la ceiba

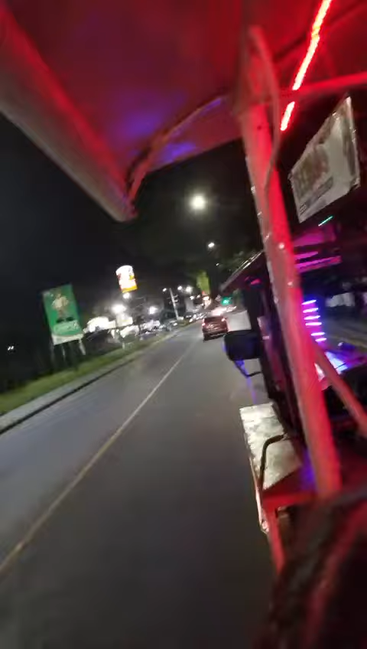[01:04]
Recorrido por carretera oeste. En esta zona de la ciudad puede apreciar diferentes establecimientos y franquicias extranjeras con lujosos hoteles y sobre todo en este lugar apreciamos pastos prados o pulmones donde brota oxígeno puro,